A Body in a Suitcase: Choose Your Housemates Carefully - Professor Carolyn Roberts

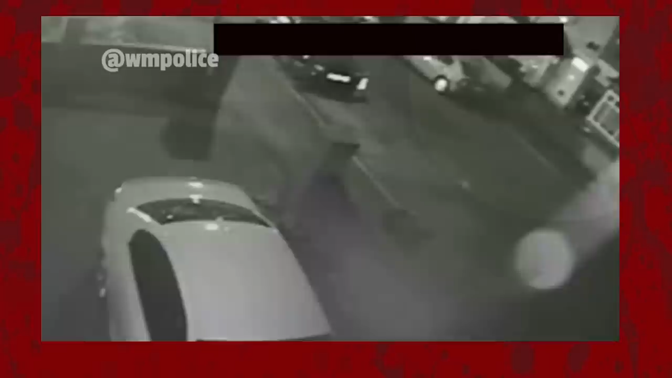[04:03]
now there's the there's the canal I just want to show you this little bit if you just watch the top right hand corner this is CCTV footage there you can see the two of them with the suitcase heading for the canal and